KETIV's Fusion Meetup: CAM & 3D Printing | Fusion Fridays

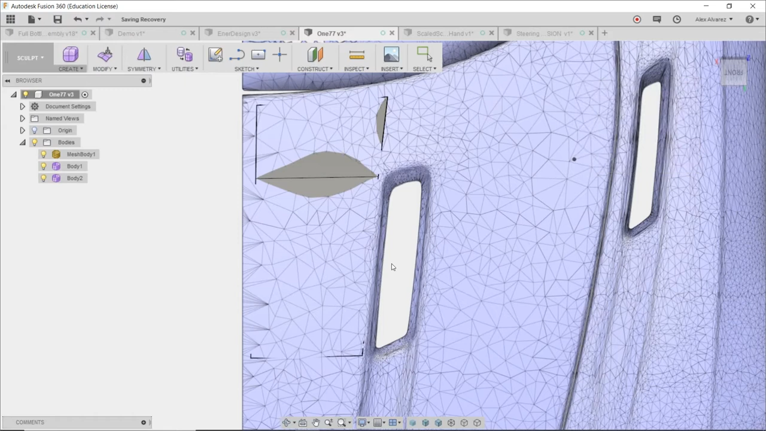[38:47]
And the reason being is because there's a crease here at the top of the roof of the car,
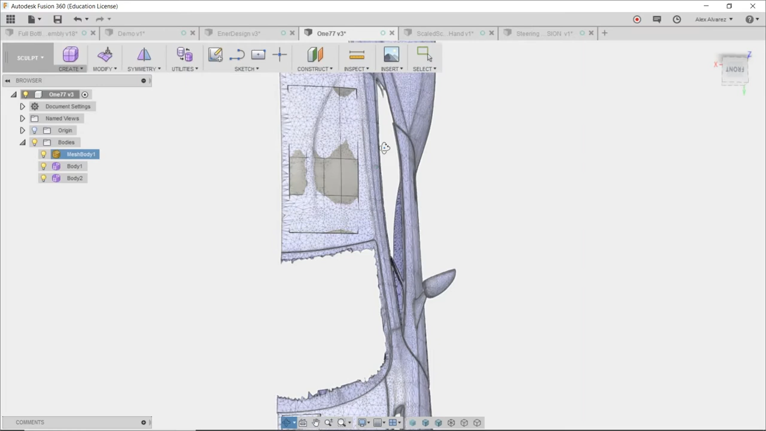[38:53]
you can see here along with the mouse, that wasn't actually